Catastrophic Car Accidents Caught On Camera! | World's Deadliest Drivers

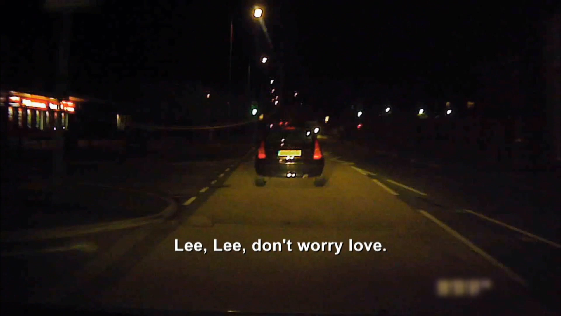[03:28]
Wait, don't worry, love. Let him get done. It starts veering around the place.
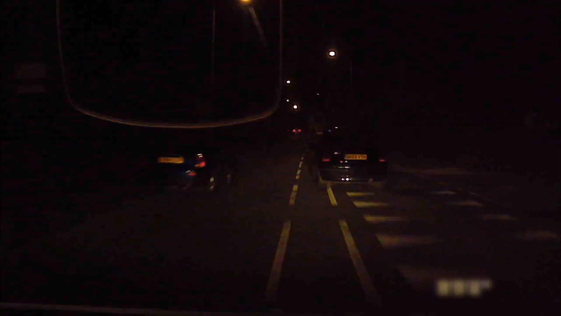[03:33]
My first thought is this guy's either drunk or he's on drugs.
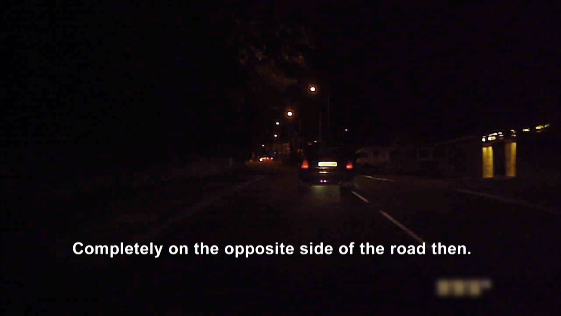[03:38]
Completely off the side of the road, then. At that point, obviously, I'm starting to get worried about the situation.
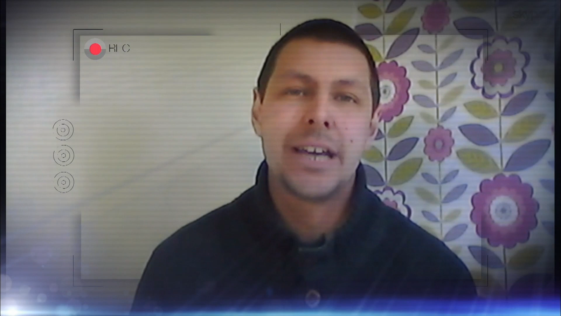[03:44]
It was swerving quite a lot. Please, be careful. So obviously start describing what's going on and getting somebody to come and stop this guy as soon as possible. I don't know if he was trying to pull away from me, but it felt that way, and I was obviously then putting effort in to keep up with him.
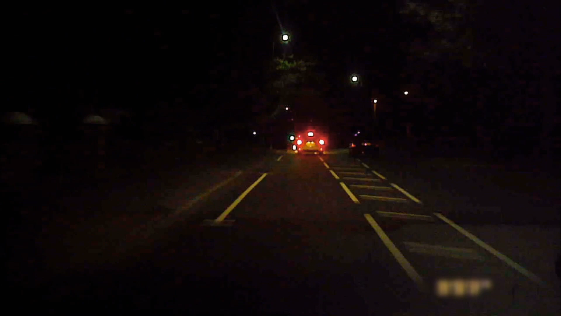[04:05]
No. He's definitely must know I'm following him now, because he's pulling away.
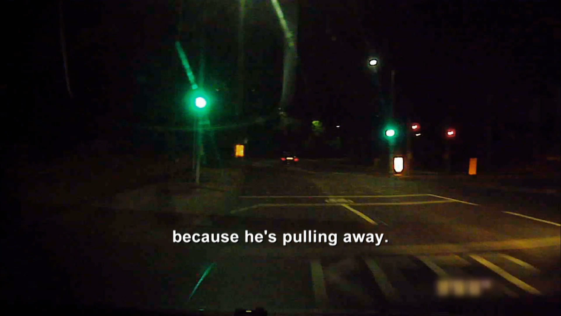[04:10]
There was probably times where, just to keep up with this driver, I was doing 45, 50 miles an hour on a normal road.
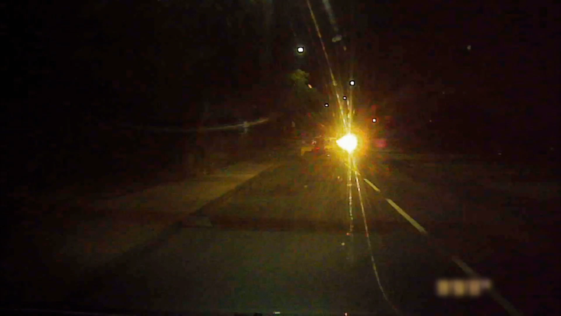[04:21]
He just nearly hit somebody. So there was a couple of points where it does get near to other cars.
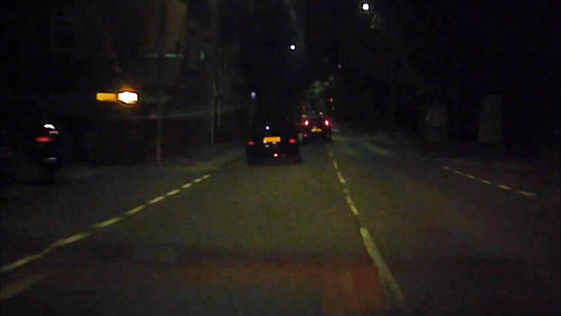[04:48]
Obviously, his drunken state, as it turned out, caused him to veer left into a parked car, and that was it.
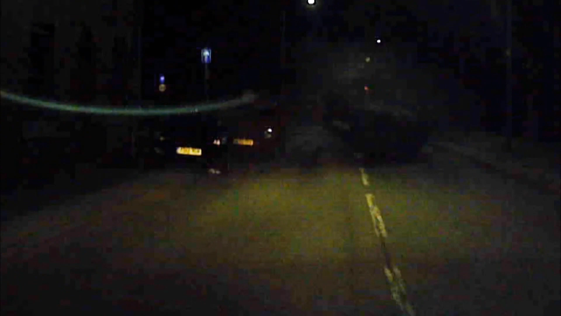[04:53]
The car just immediately flipped over. As the crash happened, immediately we both jumped out of the car. The driver did appear injured, albeit minimally.